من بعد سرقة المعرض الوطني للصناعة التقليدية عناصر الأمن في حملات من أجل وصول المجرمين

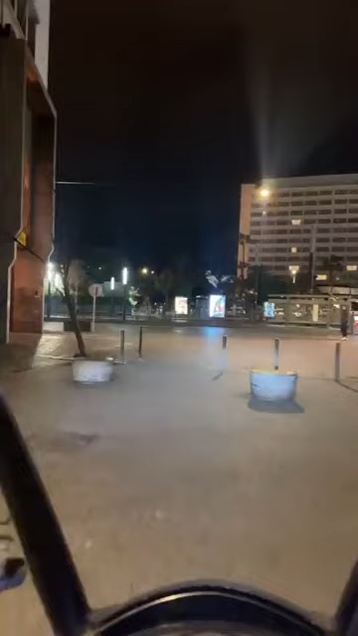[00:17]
أجواء ديال الشتا، أجواء ديال الشتا.
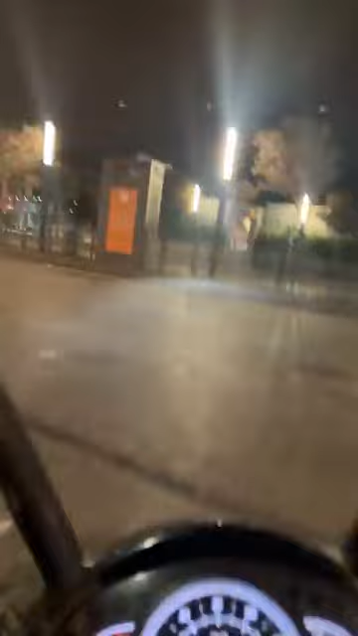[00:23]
يعني كيف ما كتشوفوا معنا حنا في هاد اللحظات كنتواجدوا بشارع حسن الثاني،
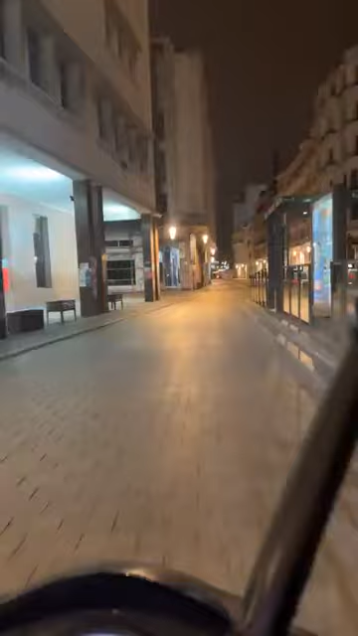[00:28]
هذا هو المعرض الوطني للصناعة التقليدية اللي تسرقات منه فيترينا يوم أمس، وهذا
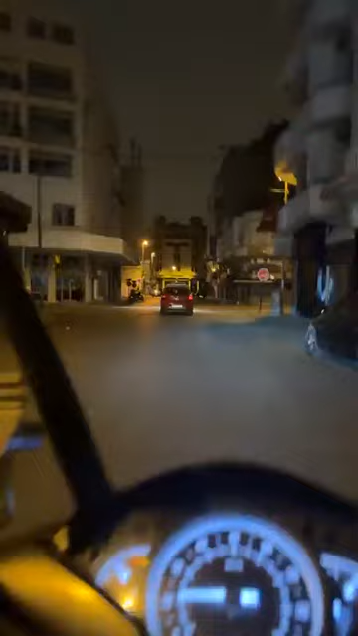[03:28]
انا في هاد اللحظات كنتواجهوا بشارع على بن عبد الله، يعني كيف ما كتبوا معنا من بعد الحملات الامنيه
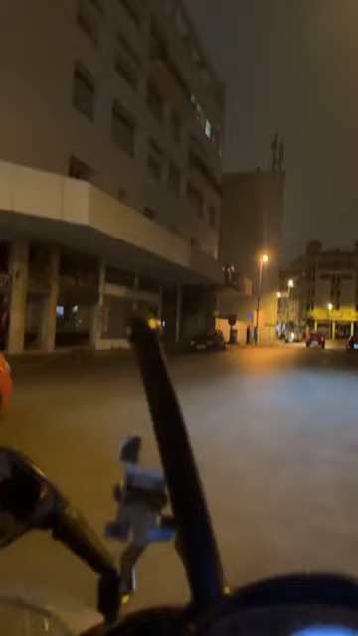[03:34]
الدنيا خاويه، واي شخص طبيعه الحال مشكوك في الامر ديالو كيتم الايقاف
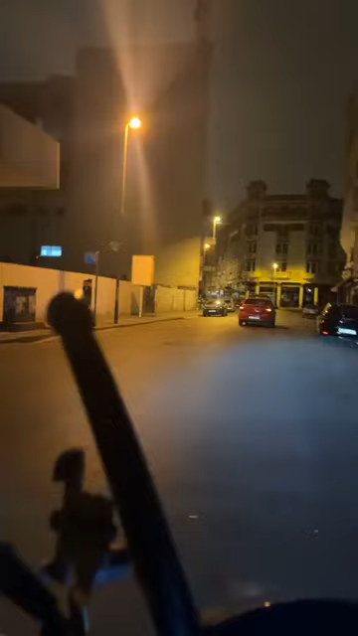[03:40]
ديالو والتحقق من الهويه ديالو من بعد ما السرقه ديال الفيترينا يوم امس بالمعرض الوطني للصناعه التقليديه.